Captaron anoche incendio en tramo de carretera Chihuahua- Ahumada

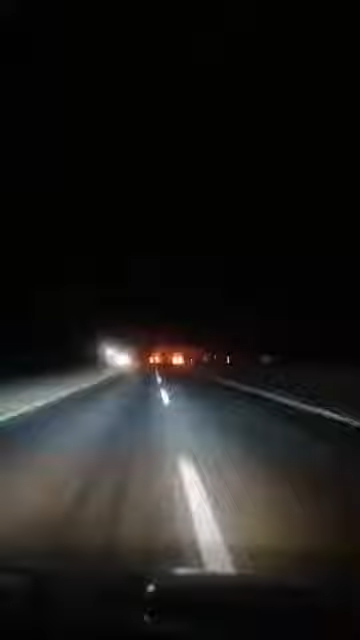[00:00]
cabrón, todo acá, mira. Vaya, mira. Son las vías del tren, ¿no?